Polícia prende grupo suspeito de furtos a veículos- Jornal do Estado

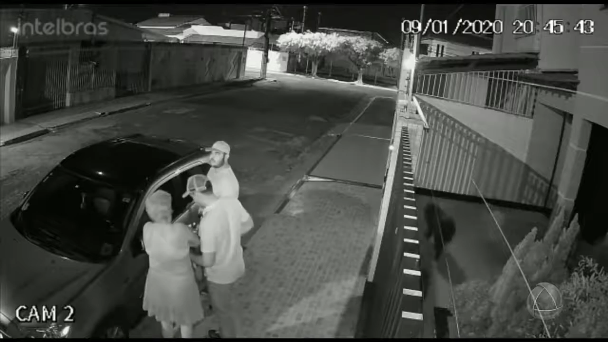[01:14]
Imagens de uma câmera de segurança mostram o momento em que um dos carros encomendados pelo grupo é roubado. O crime aconteceu em janeiro. Do início dessa investigação desse grupo, mais de 10 veículos foram apreendidos.